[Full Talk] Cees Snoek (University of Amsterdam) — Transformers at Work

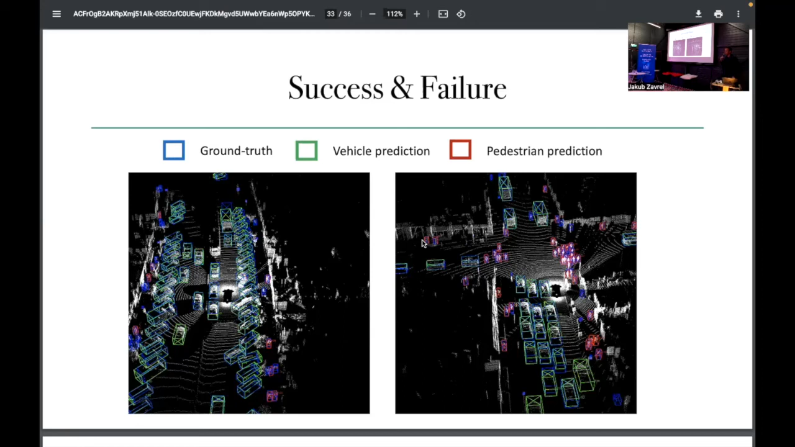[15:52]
And what you can see if you look carefully is that we find most of the vehicles. We even find some vehicles that are not in the ground truth, but we miss quite a few pedestrians. So the pedestrians are still hard. It's a very powerful approach.